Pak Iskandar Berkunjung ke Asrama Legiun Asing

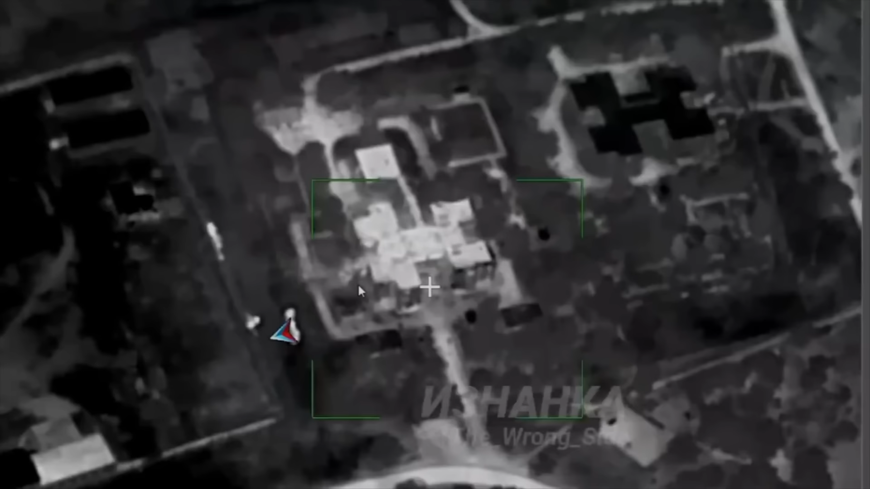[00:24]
Klip ini dibagikan pada selasa 23 Juli kemarin Dengan narasi bahwa ini adalah dokumentasi serangan si Gekar tak terkalahkan asal Rusia Yaitu
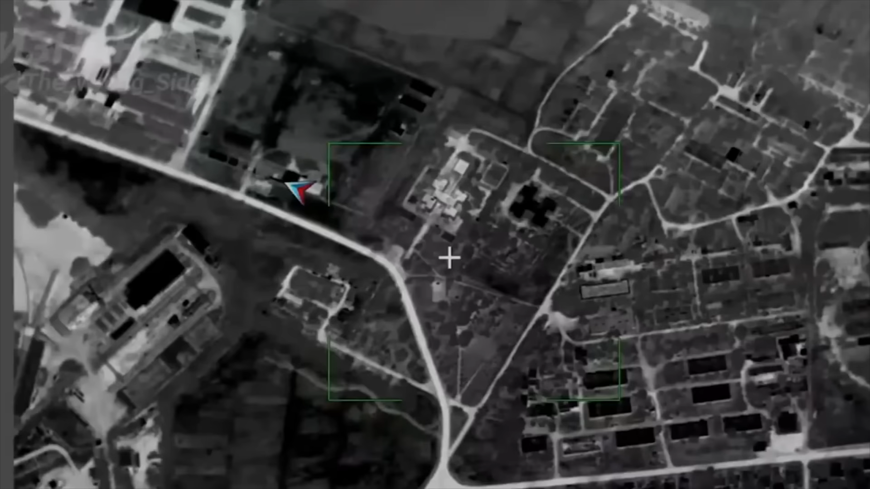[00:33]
Iskander M Terhadap sebuah gedung yang ada di provinsi Karkiv Yang dijadikan sebagai markas mentara oleh para legion asing dari berbagai negara anggota NATO Termasuk Amerika
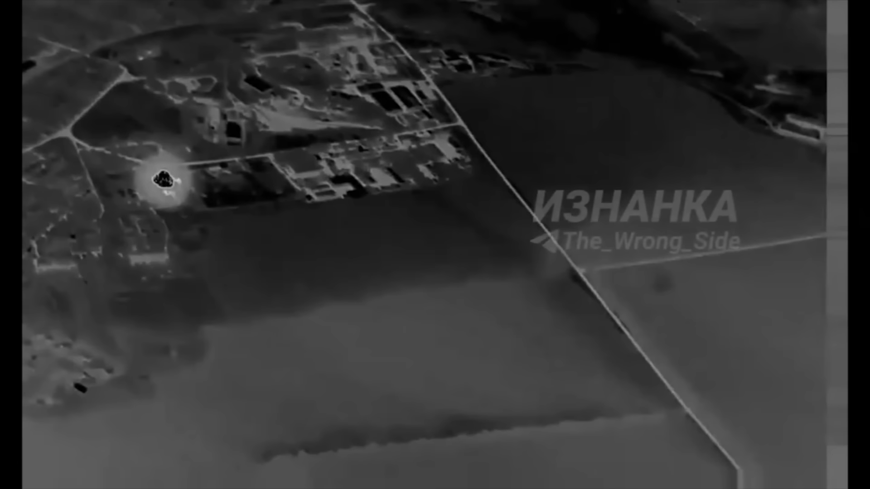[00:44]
Waktu itu kita tidak langsung membahasnya Karena dari